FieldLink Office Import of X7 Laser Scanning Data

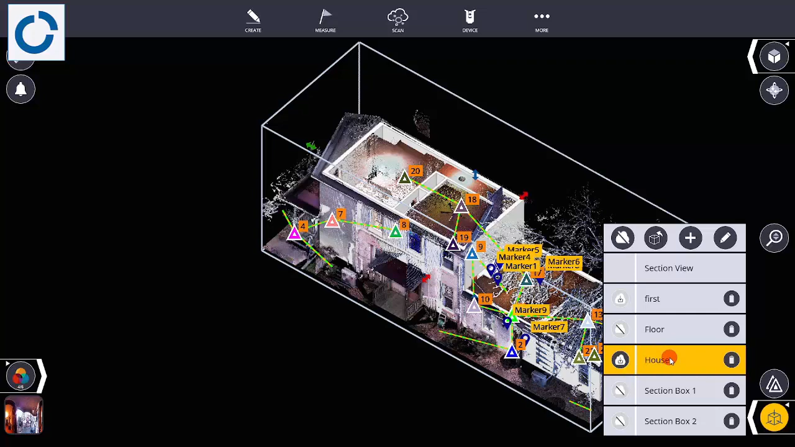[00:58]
The other option you have to bring in is a TDX. If you do that you get a more job. It's important, you can bring in a TDX into an existing job, navigate to the thumb driver,
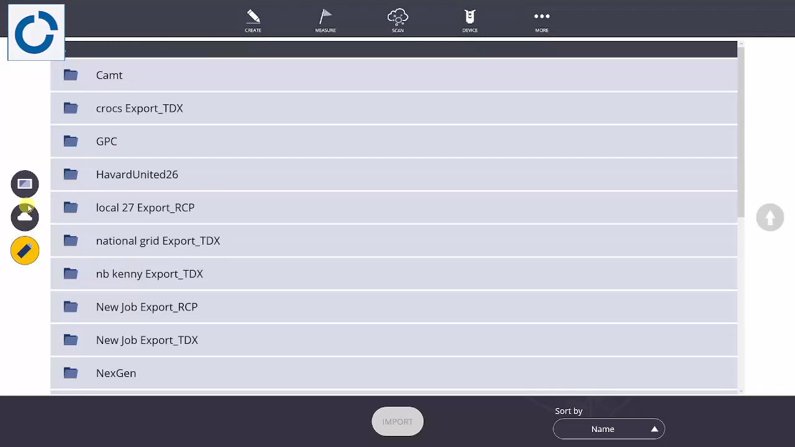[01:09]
wherever it's located, select it, and select the TDX.
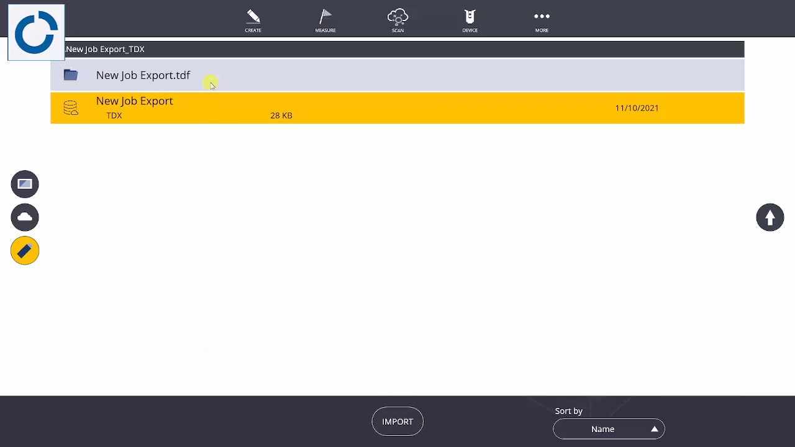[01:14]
The TDX is actually going to point to a TDF folder with all the scans inside, and you can bring in those scans individually. If you select the TDX,
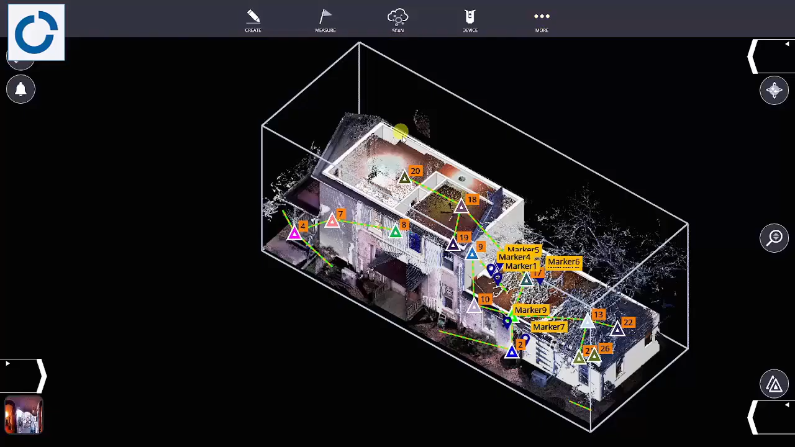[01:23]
they're going to come in with registration information on those lines that have been pre-registered or even refined. If you bring the TZFs, that will not be the case.
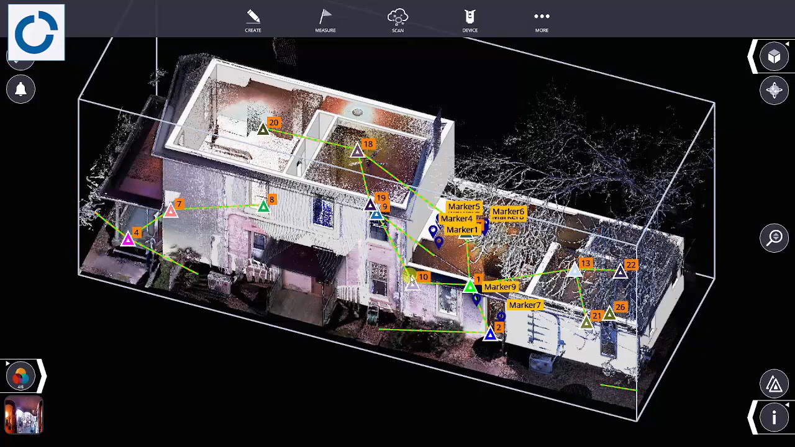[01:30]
Once you're in field like Office,
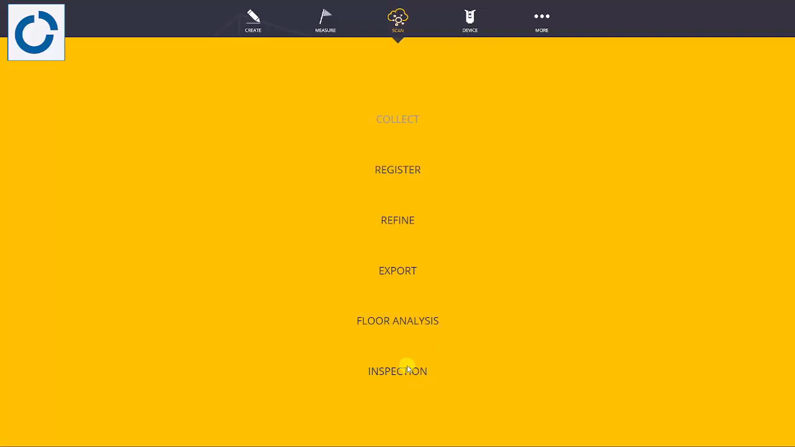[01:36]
you can run your different scan analysis such as floor analysis or scan to model inspection, and then even export and run those higher processing, more intense processing operations here, such as colorizing your scans or refining.
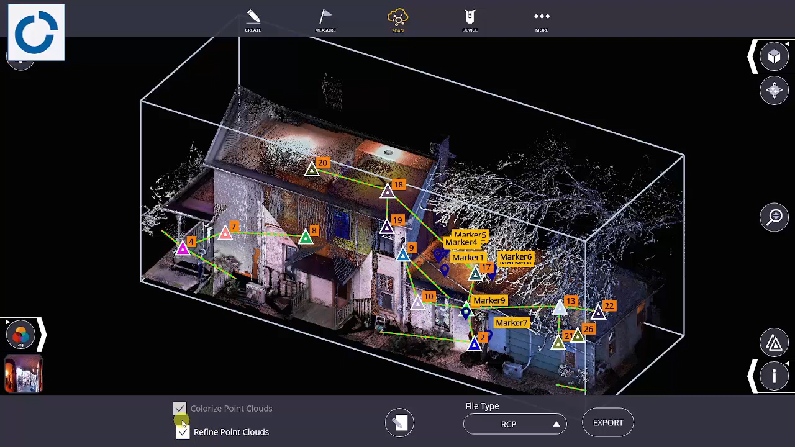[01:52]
I typically do out in the field, but I will colorize and then send it to an RCP as well here. One advantage of doing the RCP with the section box is again, it is non-grid, so it'll be a lot smaller than if I did a no section box RCP.
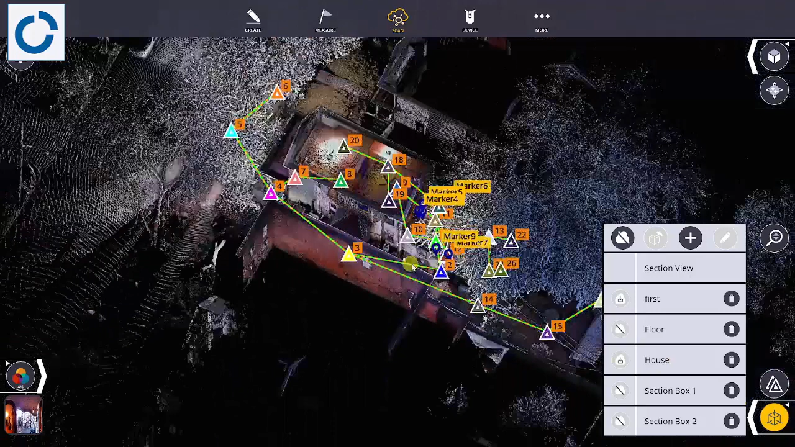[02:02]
It'll actually send new station views as well, but it'll run a lot faster on my desktop machine.
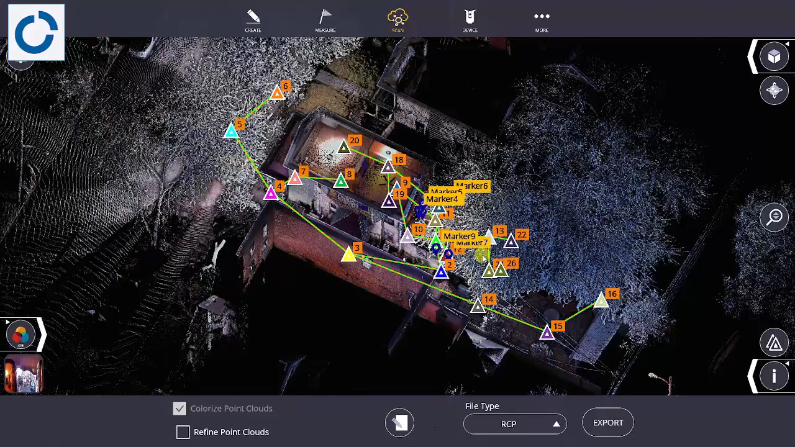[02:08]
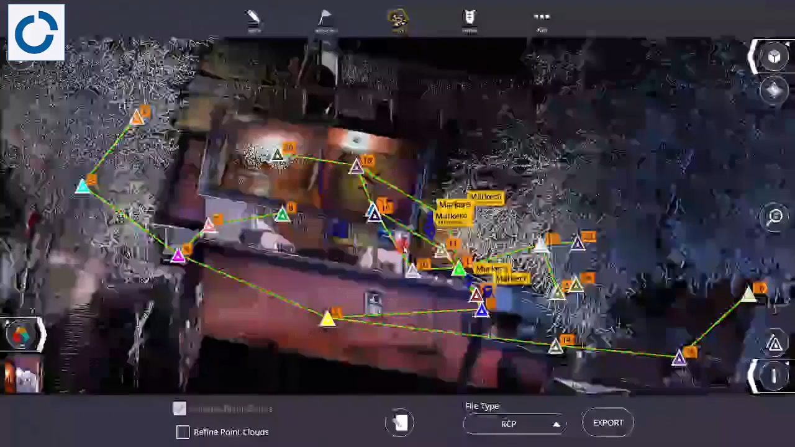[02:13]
The tablet can handle it, but it'll just take a little bit more time, so that's one of the good workflows I found.